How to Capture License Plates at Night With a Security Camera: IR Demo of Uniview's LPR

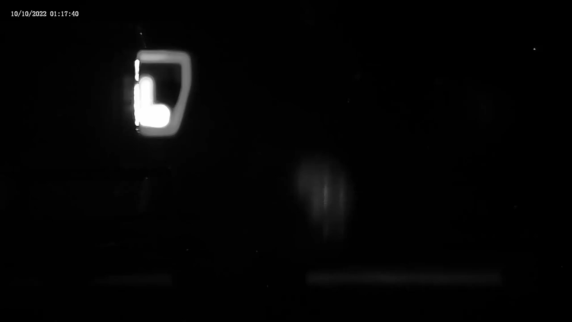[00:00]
I'm going to back up and actually drive into the field of view.
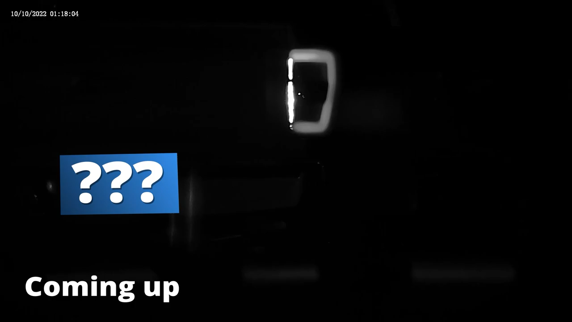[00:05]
That license plate is illuminated excellently.
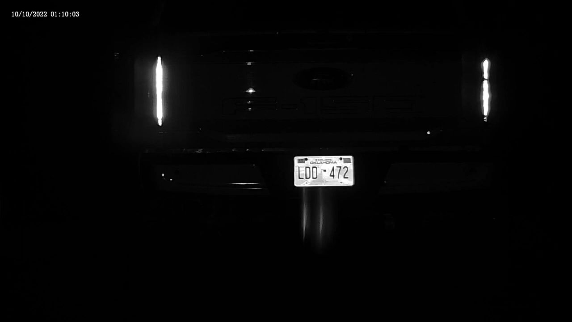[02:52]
It's getting a good, nice image of the license plate. But there's a few things we need to look at. The taillights, when those turn on, what's it going to do to the image?
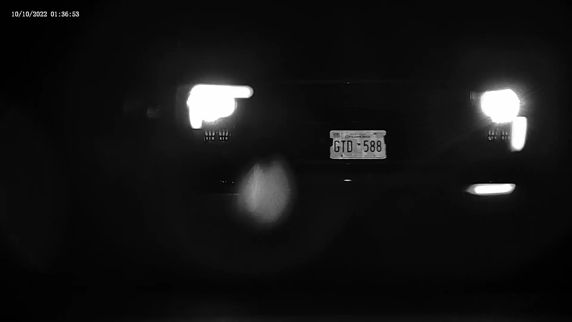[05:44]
I'm in the truck and the headlights are on. And so far so good. Um, there the high beams are on. Didn't seem to affect the license plate capture. There's my turn signals. No problem. Wow. Even with the high beams on that super bright light, you're still able to pick up that license plate with no issues at all. That license plate just illuminates greatly. So even if you had license plates in the front of your car, this thing's going to be able to pick it up. No problem at all.